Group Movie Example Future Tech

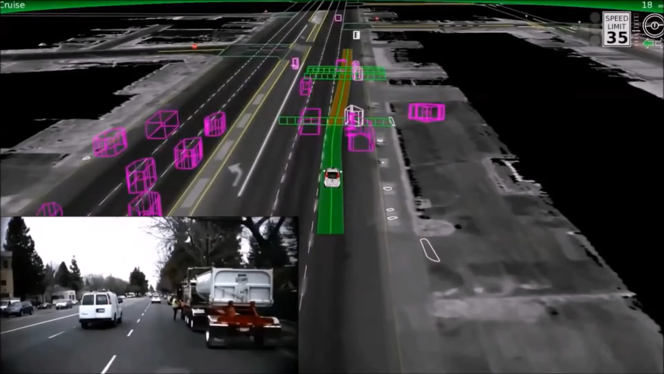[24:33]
Watch to the right as someone jumps out of this truck at us. And now, watch to the left as the car with the green box decides he needs to make a right turn at the last possible moment.
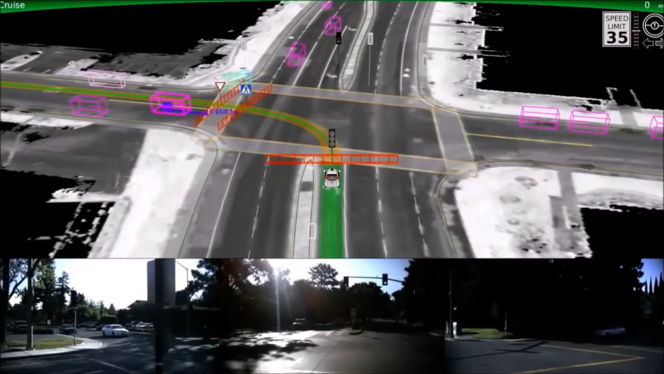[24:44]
And here, we watch a car blow through a red light and yield to it. And similarly here, a cyclist blowing through that light as well. And of course, the vehicle responds safely.
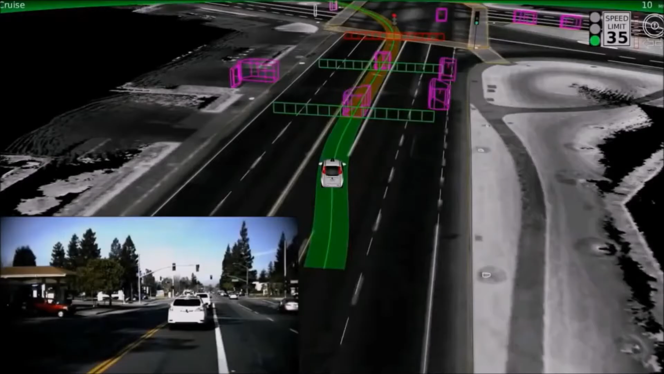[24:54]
And of course, we have people who do I don't know what sometimes on the road, like this guy pulling out between two self-driving cars.